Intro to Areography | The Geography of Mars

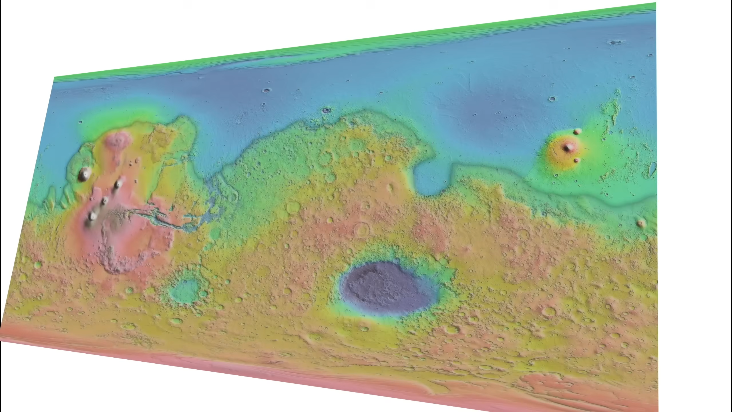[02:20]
moving south we find a shelf that rises two kilometers above this basin covering the remaining two-thirds of mars to stand as the sole martian continent to separate what are in fact the
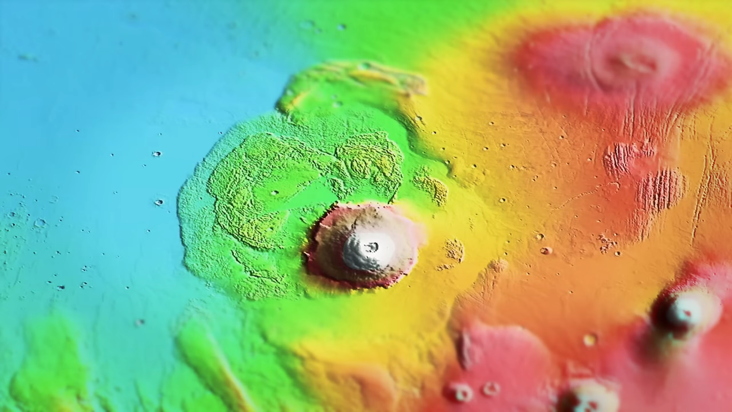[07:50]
until the mountain seamlessly joins with the rest of tharsis to see what this looks like further along we can look to the neighboring albumons this beast of a volcano is the biggest on mars